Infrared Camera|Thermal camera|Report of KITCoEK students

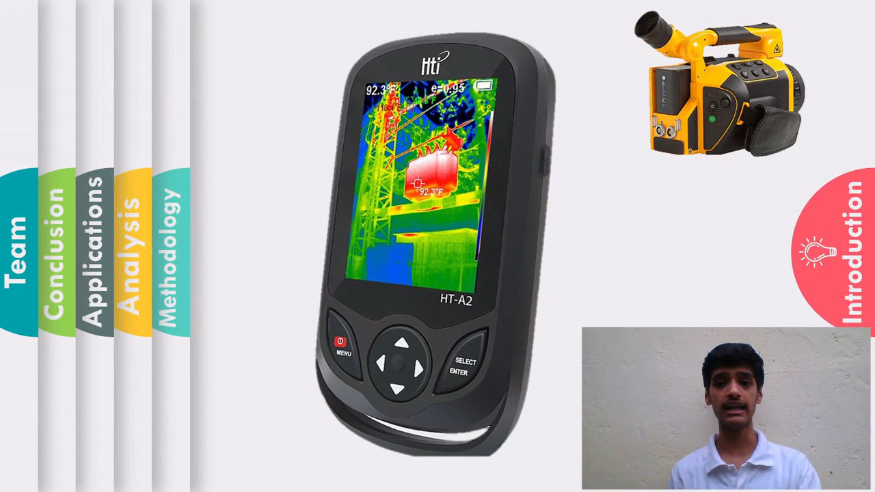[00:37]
an image using infrared radiation and not light radiations these radiations are also popularly known as
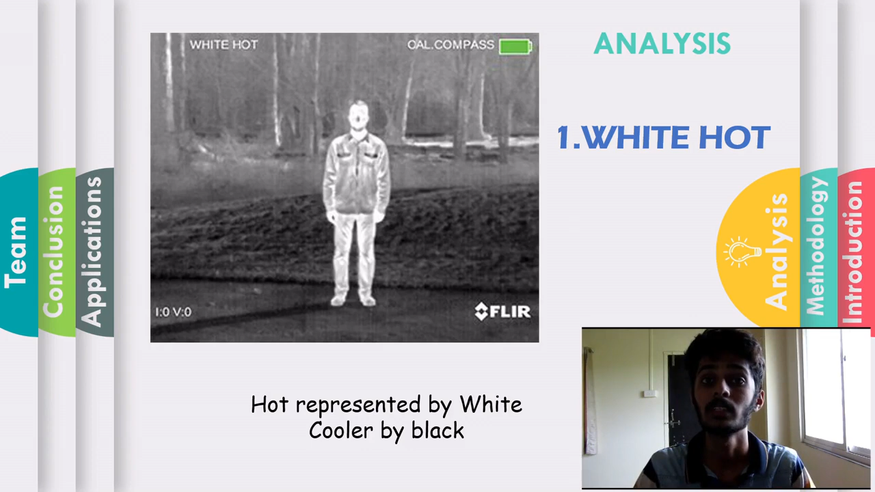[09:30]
hot so in this type white represents the hotter body and a black color represent the relatively cooler body so next type is black hot which is just vice versa of white white hot body which in which it represents a black body which is relatively hot hotter than a white color white color so the third type is sepia in this type the hotter
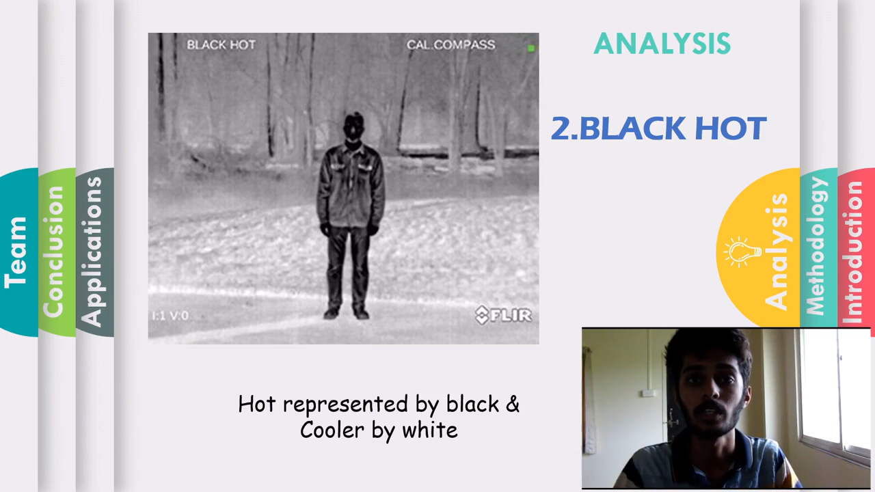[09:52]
body are represented by golden hue color
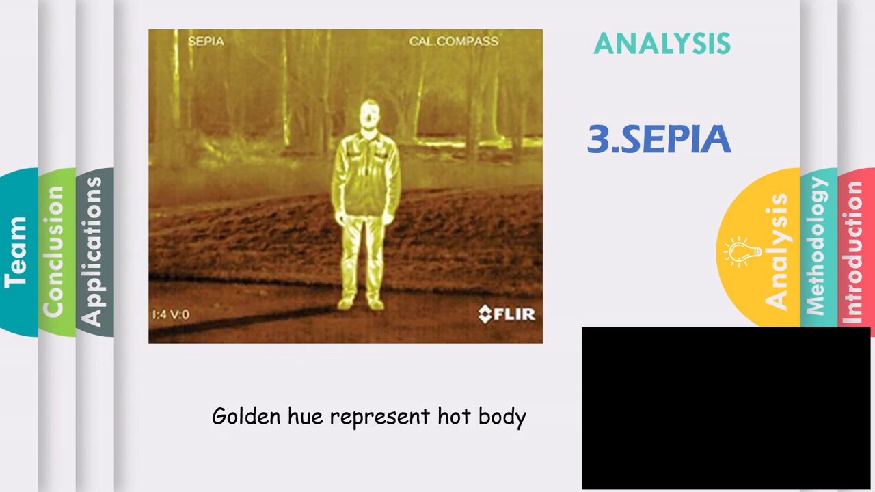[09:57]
so the fifth type is rainbow hc in this type the color varies from the violet to red color in this type this is the type where the very sensitive and minor temperatures are detected so the this type is used for the small changes and small changing and accuracy in temperatures where the accuracy is required
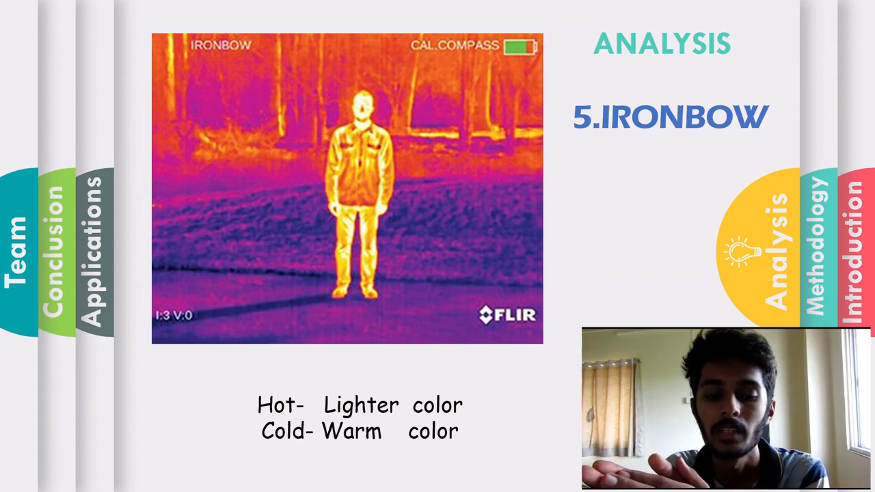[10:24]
outdoor outlet this is usually used for detecting the objects the last type is arctic in this type warm bodies warm surrounding warm objects are